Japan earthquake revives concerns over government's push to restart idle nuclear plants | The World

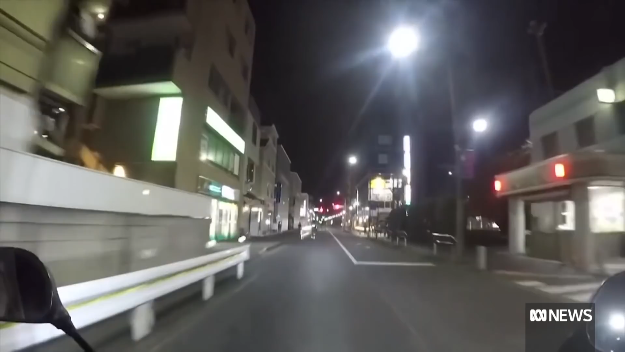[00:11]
An earthquake struck at around 11.30 at night, plunging entire sections of Japan's northeast, including Tokyo, into darkness.
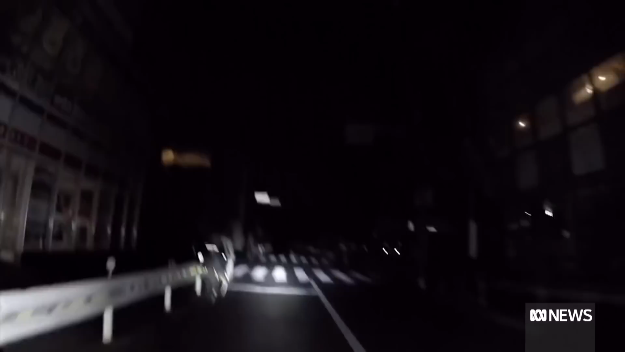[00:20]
Others were still illuminated by emergency sirens,